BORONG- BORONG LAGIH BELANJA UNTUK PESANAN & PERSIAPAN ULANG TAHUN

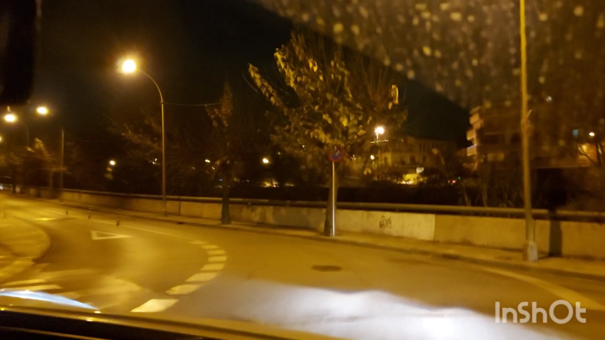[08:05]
Langsung gratis gelapnya. Kaca lampu. Ini suasana malam ya. Ini jalan yang sering aku lewatin kalau ke supermarket. Nah, kita sudah sampai rumah.